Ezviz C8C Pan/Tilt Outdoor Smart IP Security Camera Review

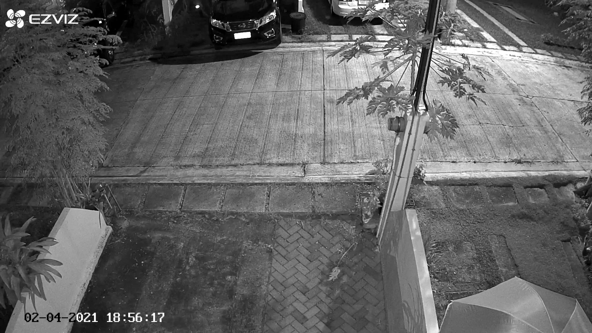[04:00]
And last, something called smart night vision, which means the camera will turn on the white LED lights when motion is detected, and when there is no motion anymore it will go back to normal infrared night vision.